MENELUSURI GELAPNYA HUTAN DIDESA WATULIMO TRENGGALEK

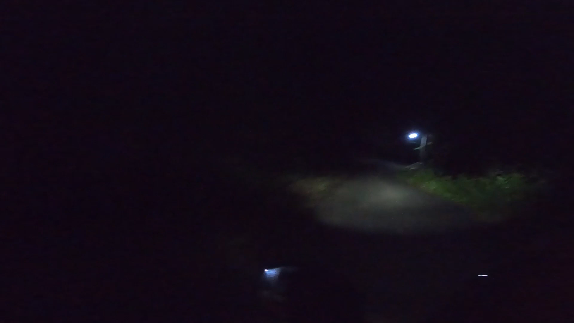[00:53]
Terang, guys. Ini terang. Ada penerangan.
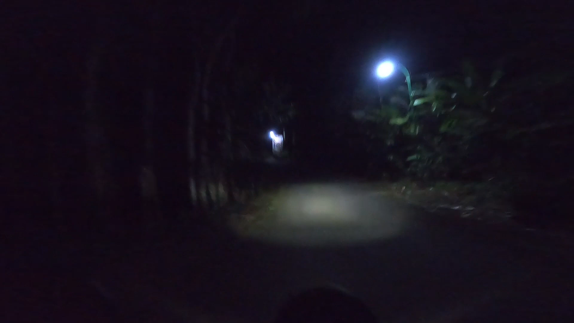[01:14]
Ini di sekitar hutan. Oh, ini sudah memasuki kawasan penduduk.